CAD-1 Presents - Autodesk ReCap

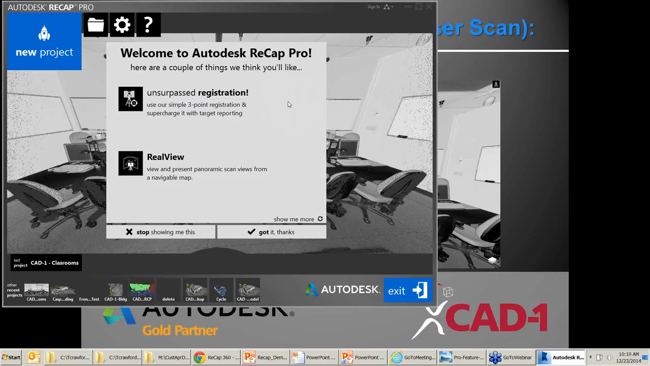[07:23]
If you don't have it unlocked, if you have the standard version, which has 90-some percent of the same tools, there's a little icon up here that says Unsurpassed Registration, and it says click here to unlock this feature to enable the Pro features. So let me close this out.
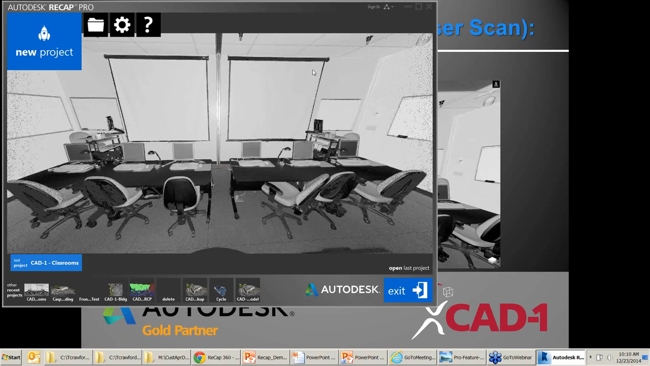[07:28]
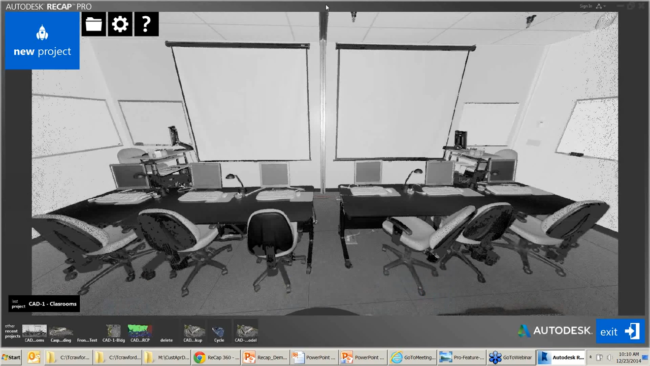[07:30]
So this looks like a 2D photograph. It looks like the same thing.
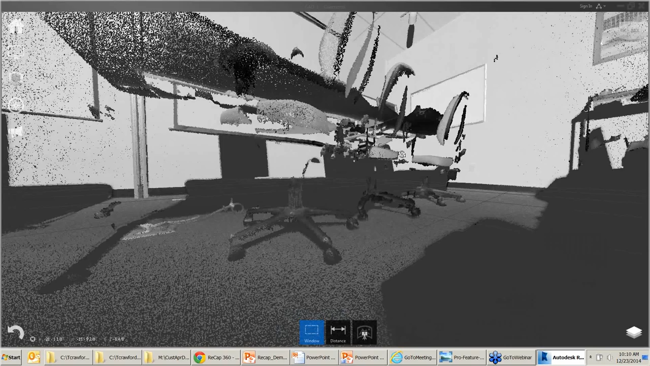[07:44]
of one of our classrooms, or two of our classrooms.
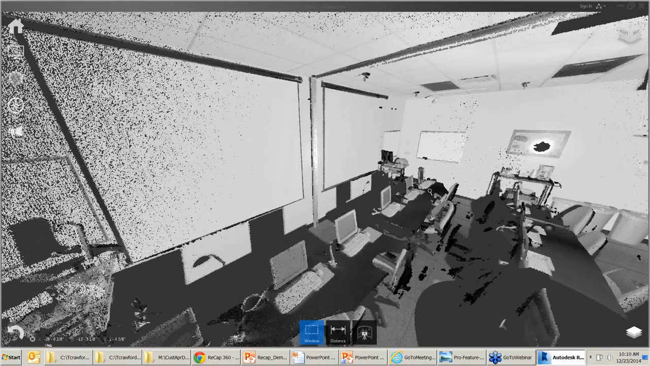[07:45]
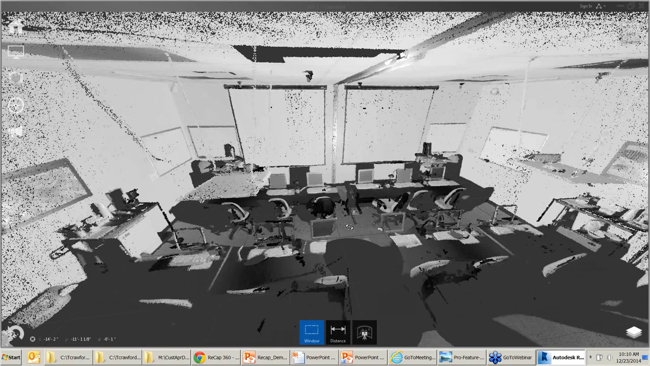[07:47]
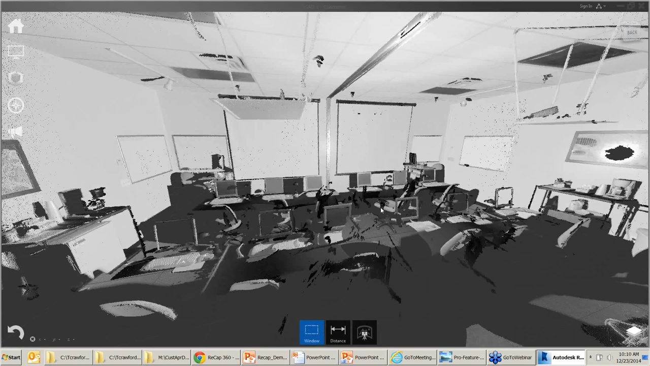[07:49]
So you can see the room, it doesn't say the building, but you can see the room in three dimensions.
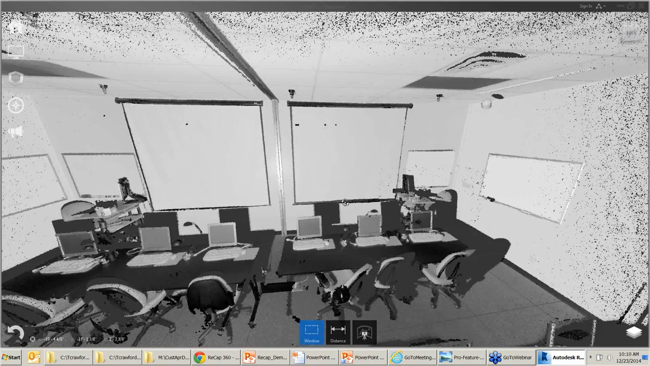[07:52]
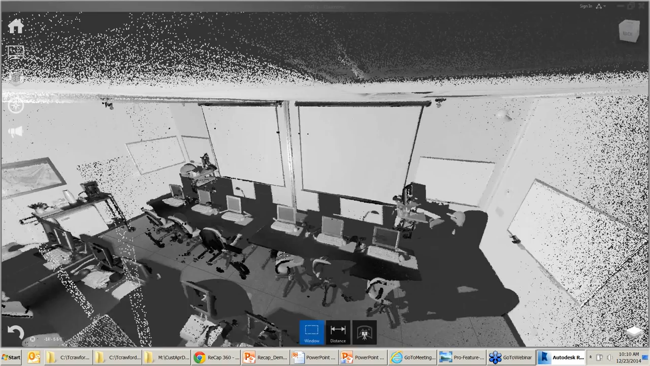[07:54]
You can kind of see, let's see if I can line this up.
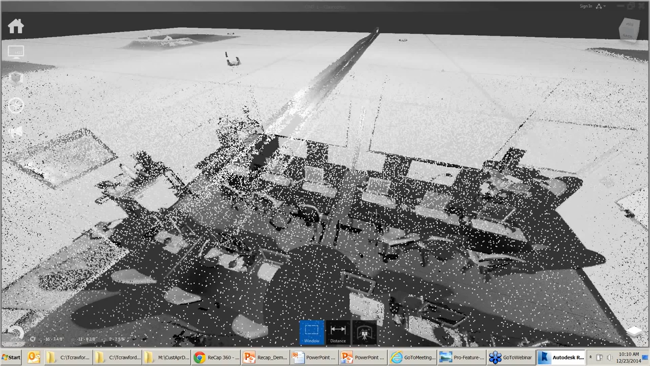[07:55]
The black spot on the floor has a little bit of a delay. Okay, there's quite a bit of a delay. Maybe I shouldn't, I'm trying to remember not to pan around so much, which is going to be hard in this one. That's where the laser scanner was sitting. Essentially, I didn't grab a screenshot of that, but a really expensive camera that sits on a tripod. And that's where the tripod was sitting, so it couldn't scan below itself. Look at everything else, 360 degrees. You can see shadows essentially, you know, where the chairs, the tables, blocks the laser.
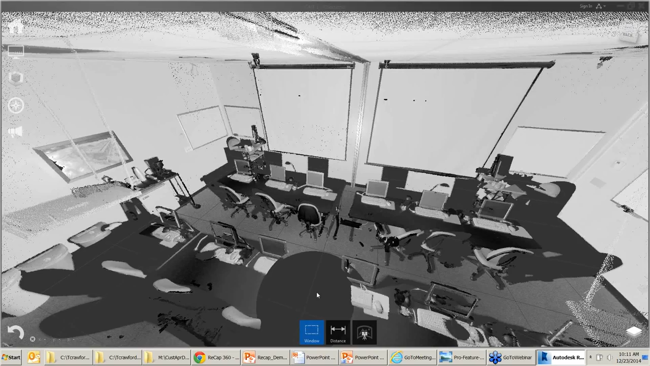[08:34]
It's a laser, it goes in a straight line. If you want an impressive, concise definition of what a laser is to impress your holiday guests this year, it's coherent light is what a laser is.
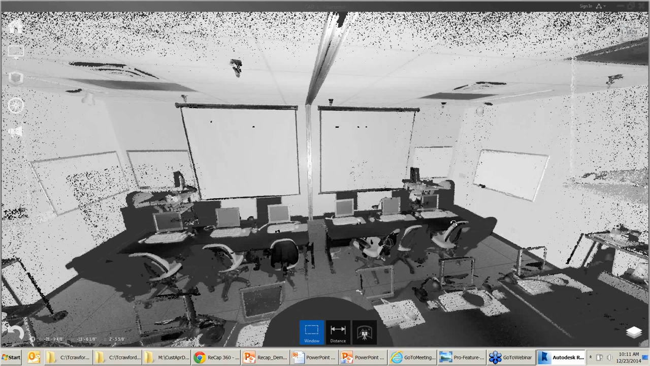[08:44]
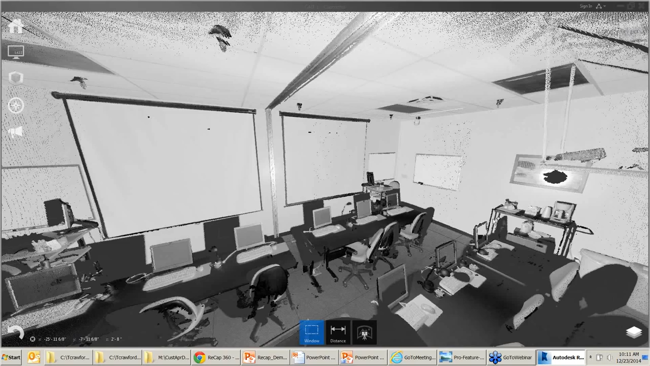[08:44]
The, you know, those shadow areas could have been eliminated by,
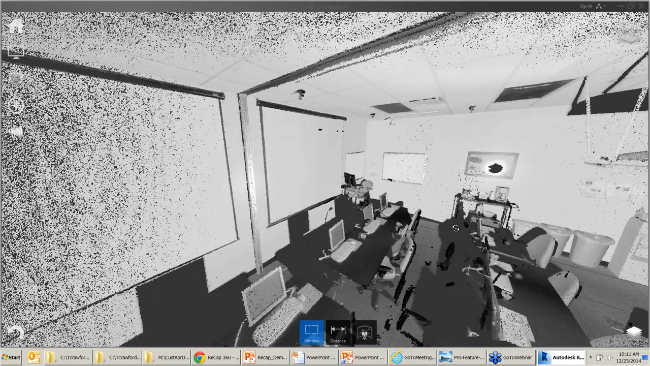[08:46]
you know, there's a couple ways to, or there's several ways to do it.
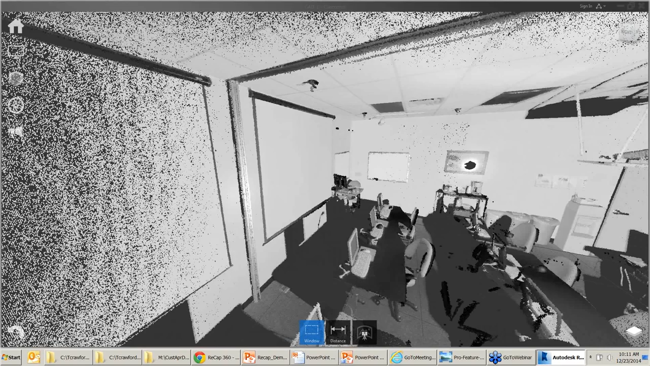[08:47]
You can use mirror systems, which is a little bit complex,
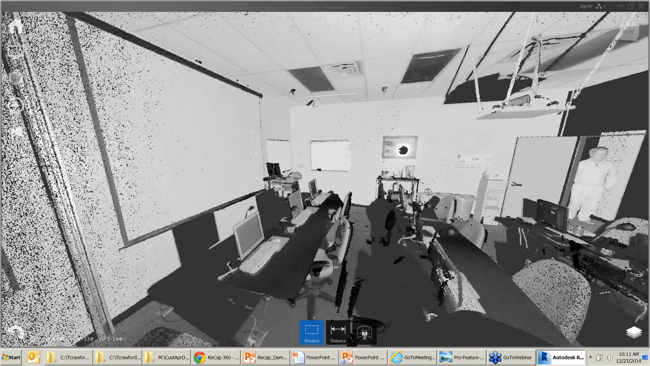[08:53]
or you can most commonly set up several scans around a site and then stitch them together. So you don't have those shadow blockages and so forth. Yeah, this was just a really quick one single scan. Like Stan was saying, typically, for this room they might just do two scans. It's not a big room. But if you've got a large building that you want to scan, you would do multiple ones, but you get every room, every hall, every piece of it.
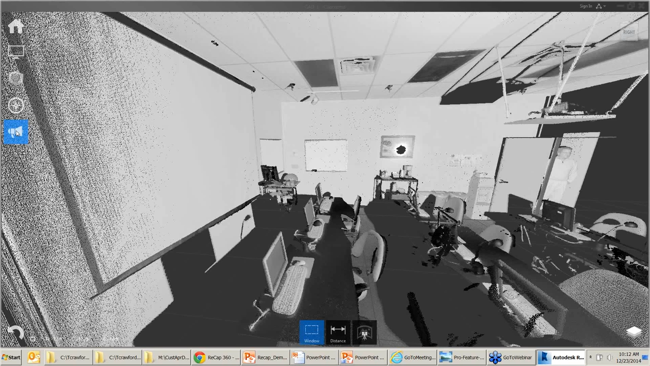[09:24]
And you can see Warren Geisler standing out in the hallway there.
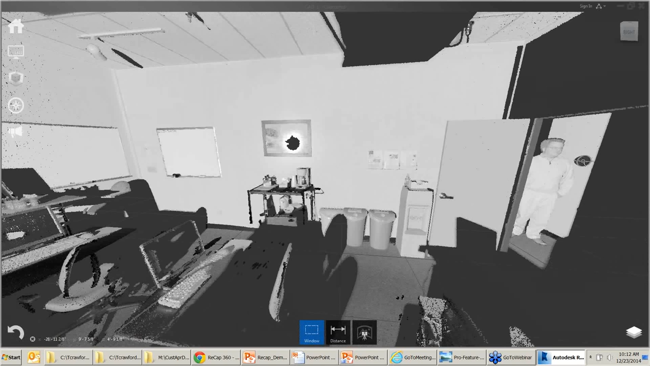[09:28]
I think that's kind of funny.
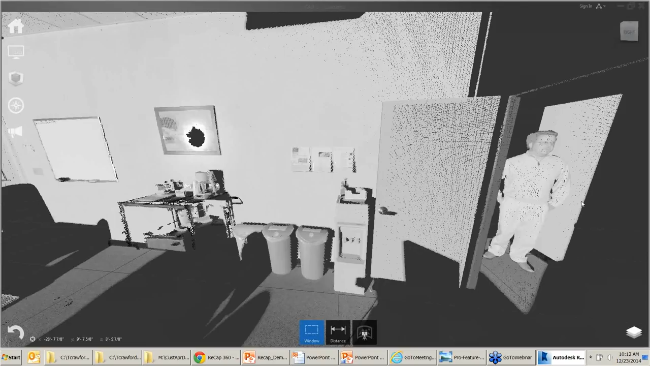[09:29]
Yeah. In three dimensions. I thought about standing there, but like, no, I'll probably get in trouble if I stand where the laser can see me. And so my boss does.
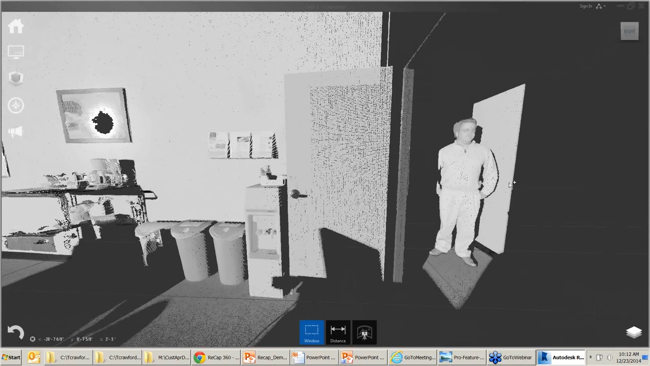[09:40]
So Warren was standing there. Yeah, so you can do a number of things with this, like I have a distance option, a tool at the bottom.
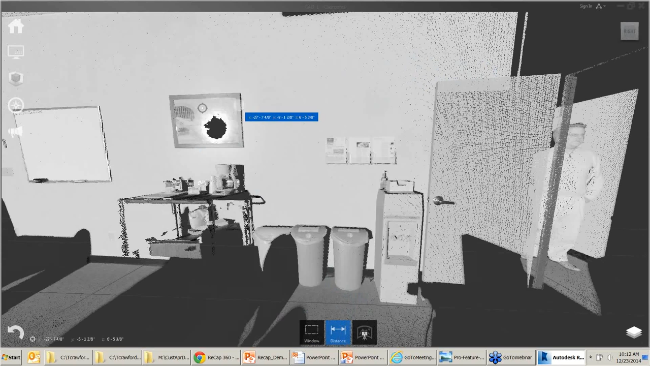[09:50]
I can measure, like how, well, I can't see the door from right here. Let's see, how big is this picture frame on the wall? And, come on, 2.8, oh, 2 feet, 8 inches.
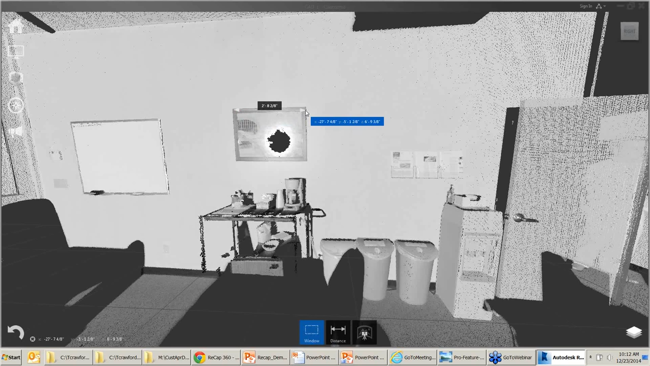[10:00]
Now, realistically, Tony, when you do that,